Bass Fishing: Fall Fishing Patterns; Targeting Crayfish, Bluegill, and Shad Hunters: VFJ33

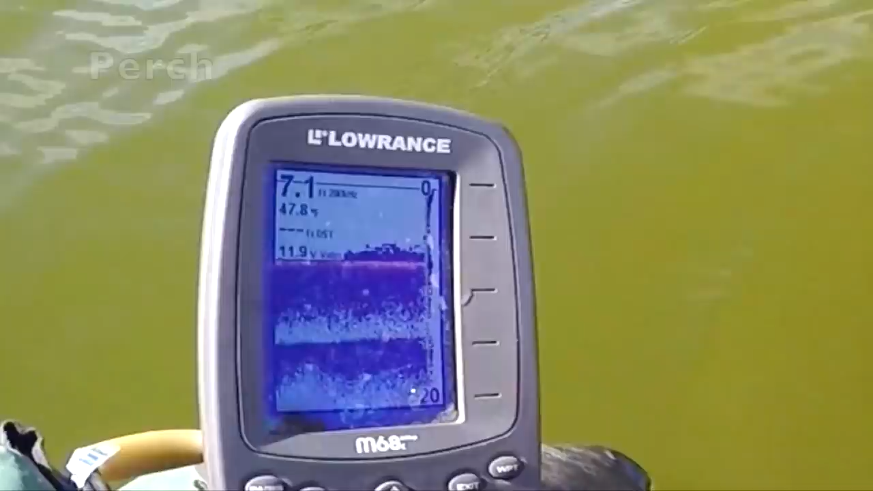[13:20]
On screen: depth 7.1 ft
But I'll be focusing mostly shallow, that is, the upper water column, as that's where the heating is this time of year.